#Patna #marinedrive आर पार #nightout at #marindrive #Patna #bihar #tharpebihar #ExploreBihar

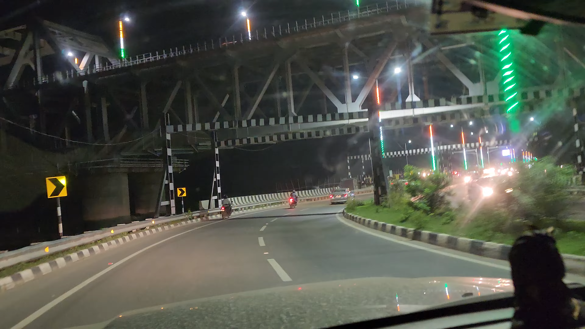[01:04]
who पहले होता था कि मैने इस दाए में लोगा कहीं जारी ओरी लगा लेते थे हाँ अब देखे यहां पर बना दिये गहा
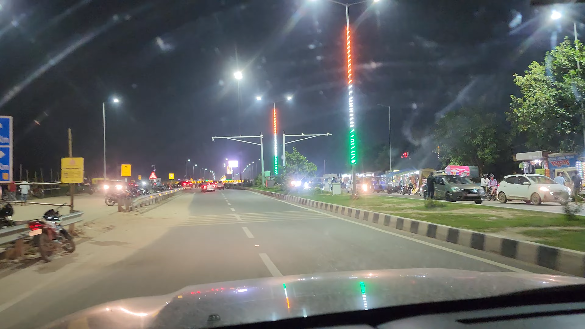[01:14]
पार्किंग अच्छा पार्किंग कर रेटे 20 पे बाई शाब बेसिकली जो आपका यह इलाका हो गया जहां लो कारी पहले लगाते थे हाँ वह लगा टो जो अच्छा गारी लगाई तो तो हो